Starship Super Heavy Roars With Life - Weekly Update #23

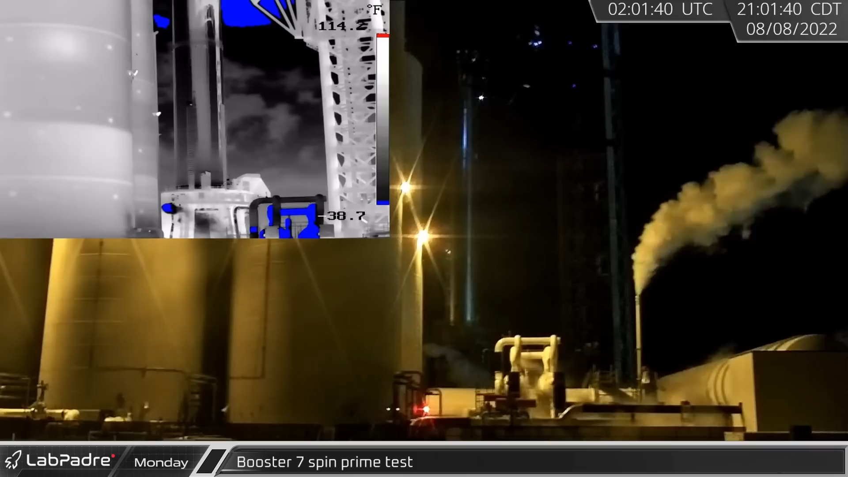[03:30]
This test was followed just a short time later by a second spin prime test from the same engine.
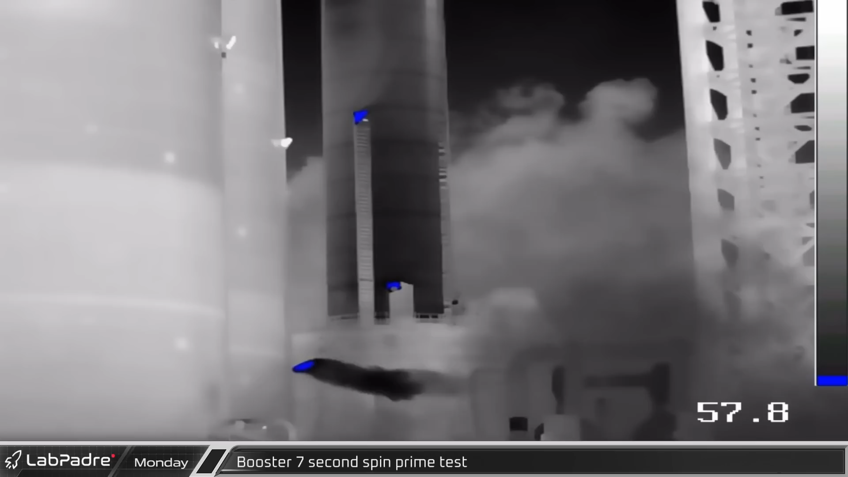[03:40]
Engine testing done for the night, Booster 7 performed a depress vent caught here on Predator cam.
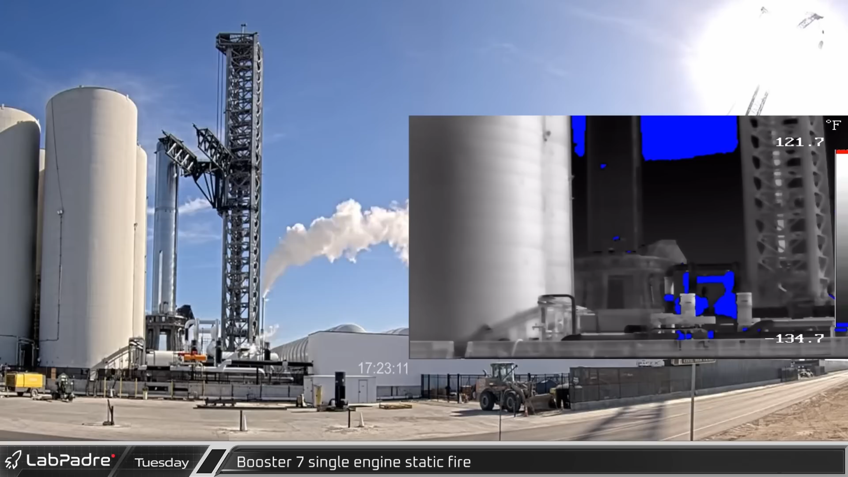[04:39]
On screen: scale top 134.7°F, scale bottom 121.7°F
as Booster 7 fired a single engine for a duration of about four seconds.